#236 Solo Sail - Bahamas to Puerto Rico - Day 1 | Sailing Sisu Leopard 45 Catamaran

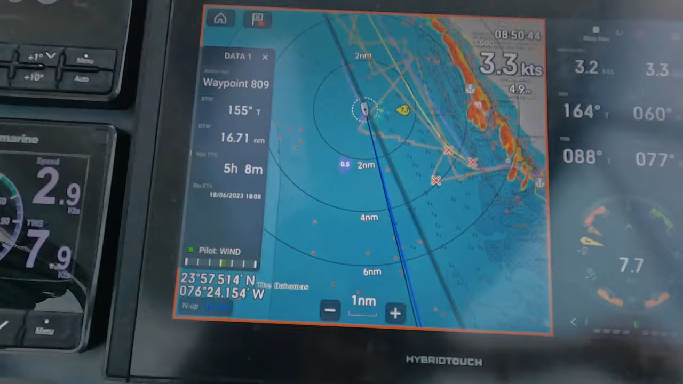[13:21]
so normally we will go through here and
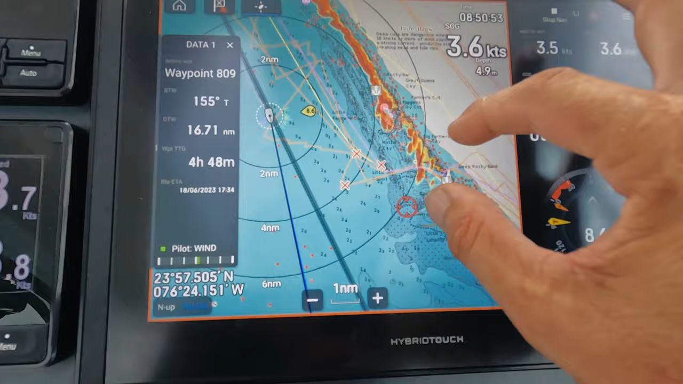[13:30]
and then we go to the other side through that cut there
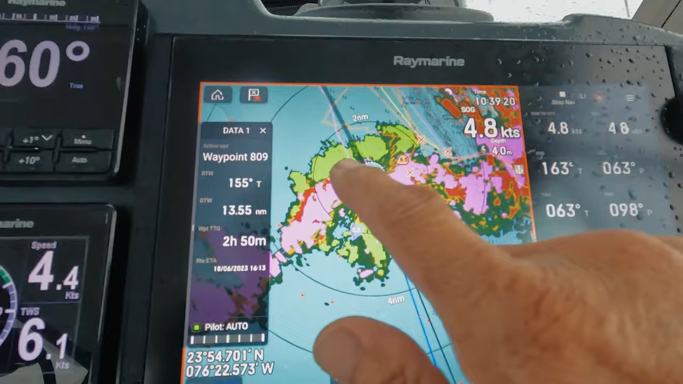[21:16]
the doppler on so this radar has a doppler effect everything that's green goes away from you and everything that's red is coming for you
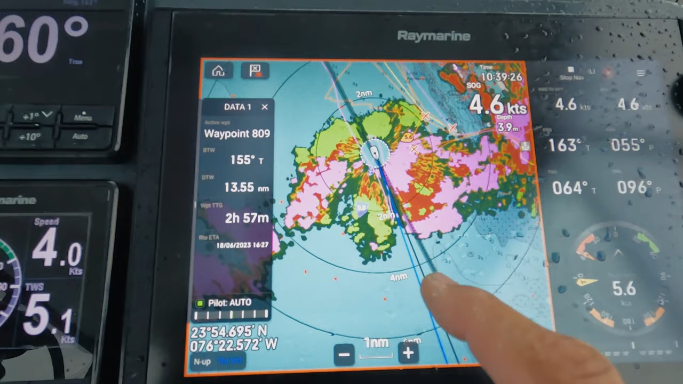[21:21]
so these green ones is going away so that's going faster than me but I'm going faster than that part there
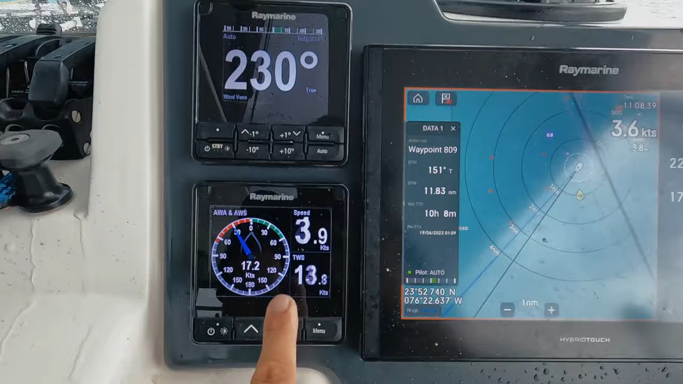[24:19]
and I look at my definitely she'll be missing that rock
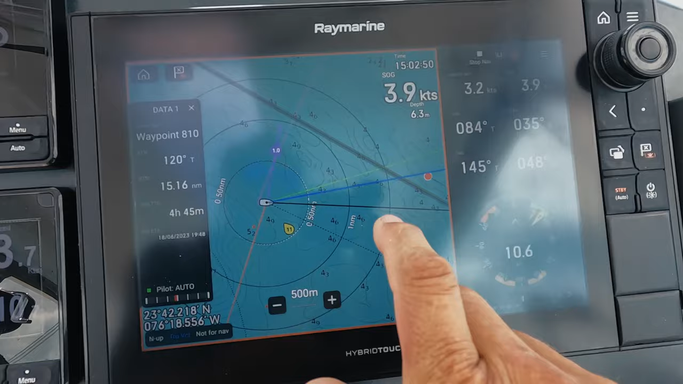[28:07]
where we're pointing at so we're pointing this way but we're actually sailing on a blue line
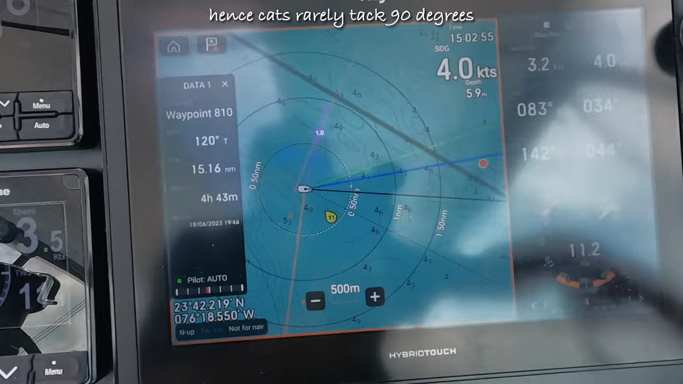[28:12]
and we want to get those two as close as possible
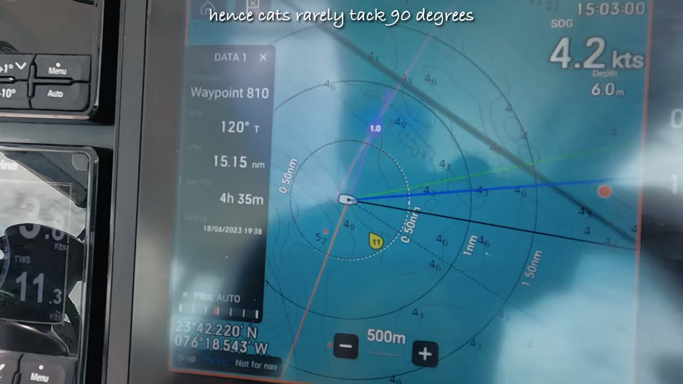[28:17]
for that I'm going to try and increase my speed I can see the wind is still not